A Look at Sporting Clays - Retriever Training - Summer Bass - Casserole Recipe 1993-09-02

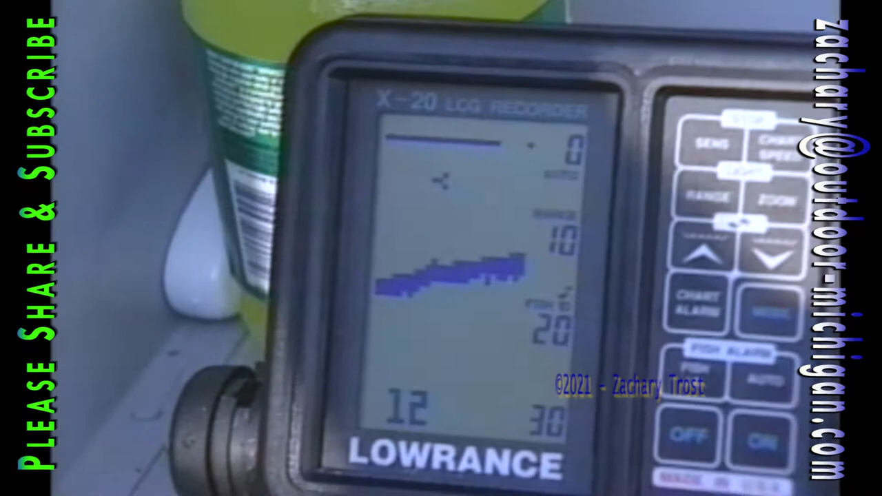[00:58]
and elk lakes the graph showed a firm gravel and sand bottom that came up at the
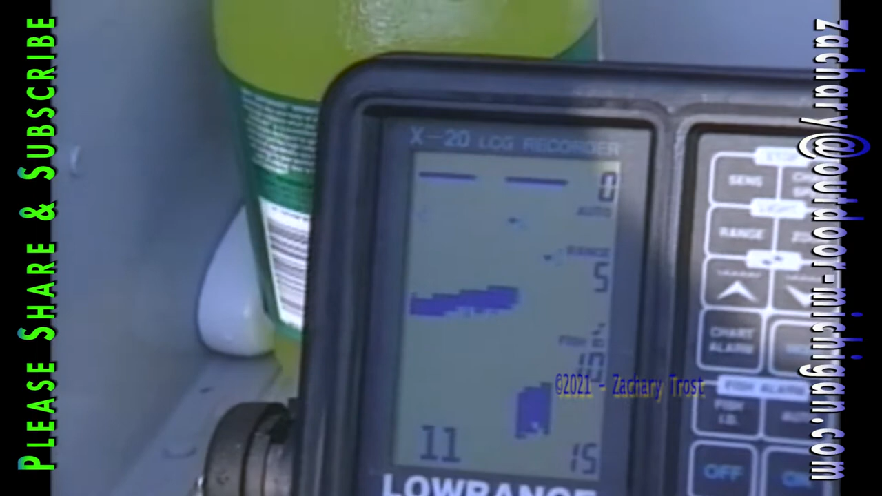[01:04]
narrows to 10 or 12 feet we'd fish that later after we tossed a few spinner baits